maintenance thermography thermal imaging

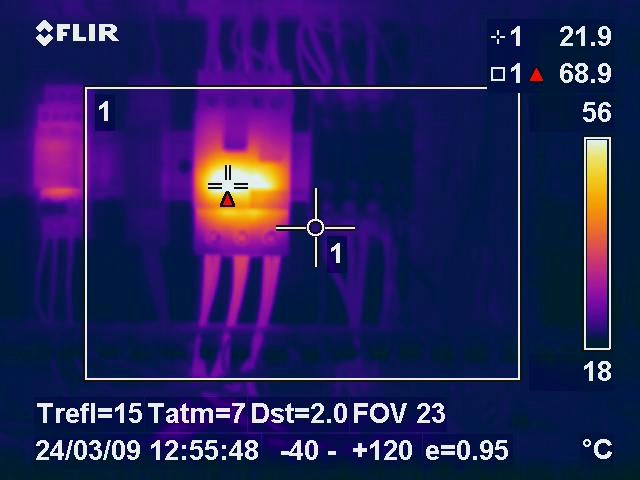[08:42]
On screen: spot 21.9°C, max 68.9°C, scale top 56°C, scale bottom 18°C
But the thermal image on the other hand showed that an internal fault within the motor circuit breaker would have caused an imminent failure. The identification of this fault allowed the faulty component to be changed without any downtime or loss of production incurred in the plant.